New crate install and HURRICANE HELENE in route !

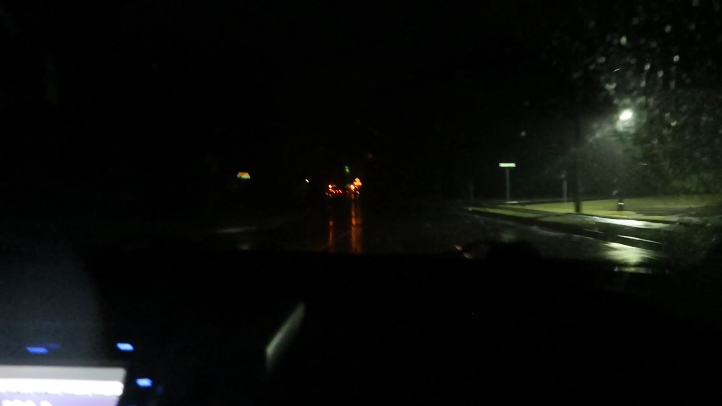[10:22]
Like, this power line's already going down or what? There's like no lights out here anywhere. Oh, dude, the power definitely went out because these houses, their lights aren't on.